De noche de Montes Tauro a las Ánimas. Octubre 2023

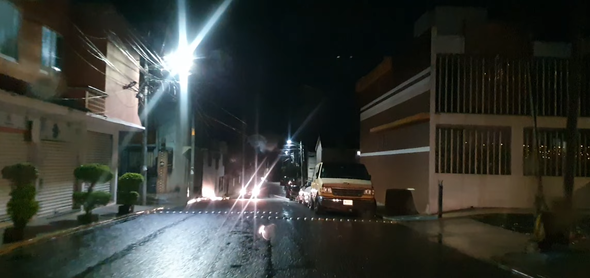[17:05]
Aquí está la calle Acela Servín Murrieta. calle de la maestra Acela.